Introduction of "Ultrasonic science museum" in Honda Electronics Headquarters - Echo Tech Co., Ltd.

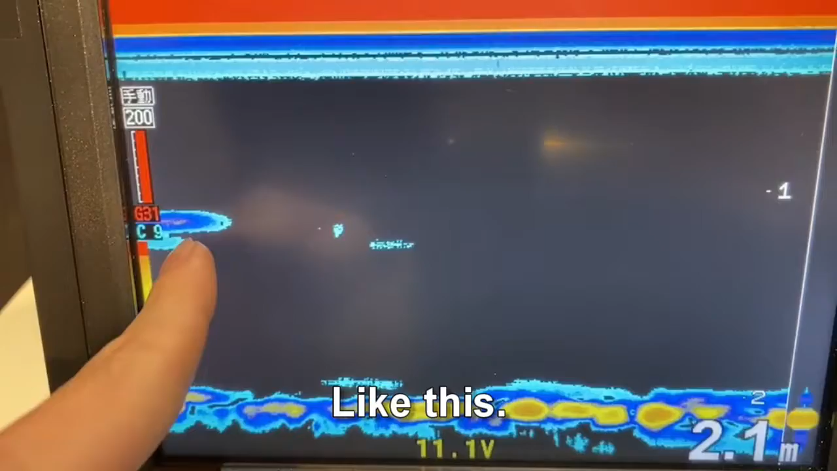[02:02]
Drop the bait from this hole and try to catch the fish.
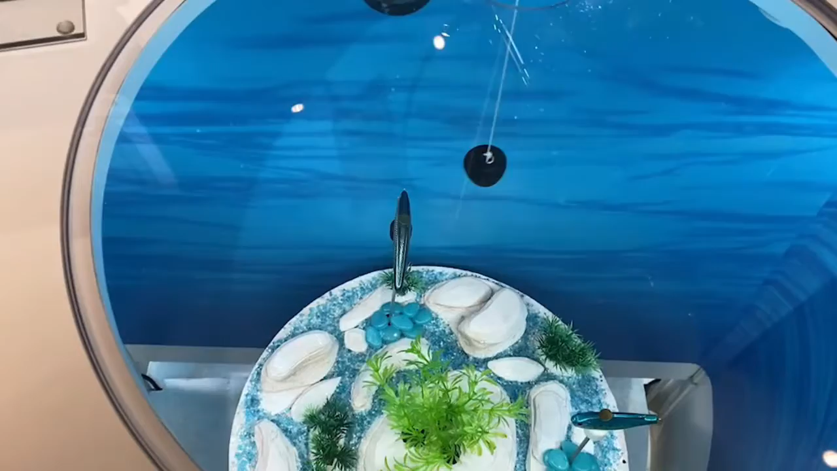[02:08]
And now I pull up this bait.
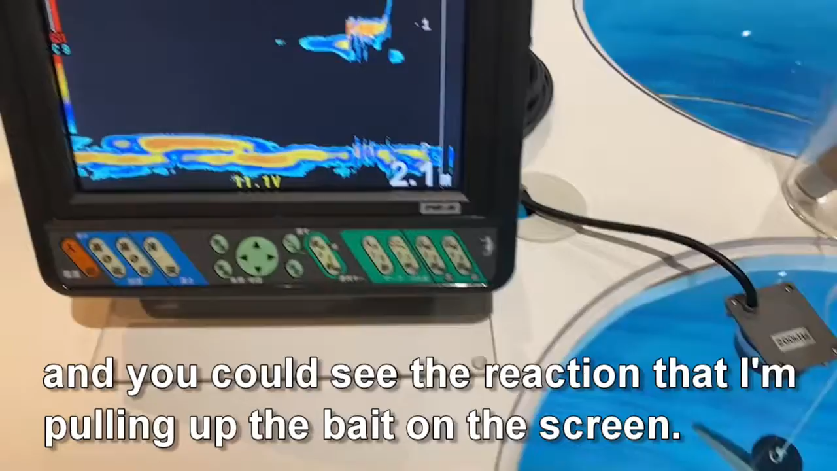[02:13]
And you could see the reaction that I'm cleaned up the bait on the screen.